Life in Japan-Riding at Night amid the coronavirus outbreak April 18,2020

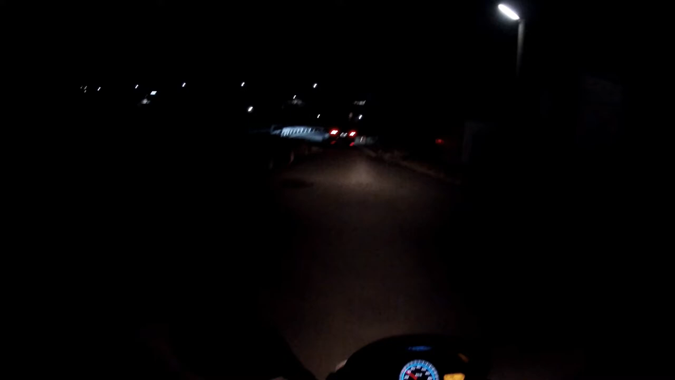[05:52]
beautiful tonight. It's warm. It's getting better. Gotta stay away from people.
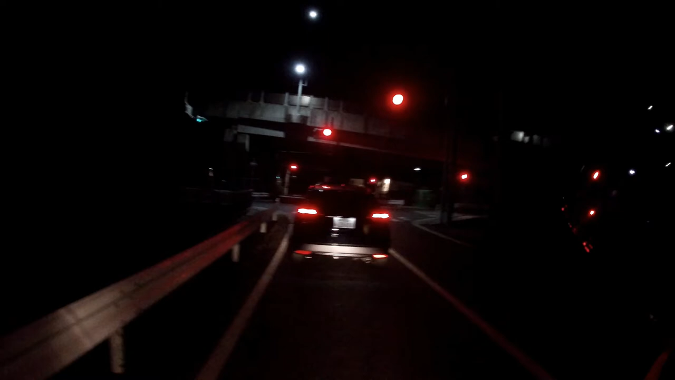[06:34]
Nowadays, I don't see too many cars and people walking around. All schools are closed.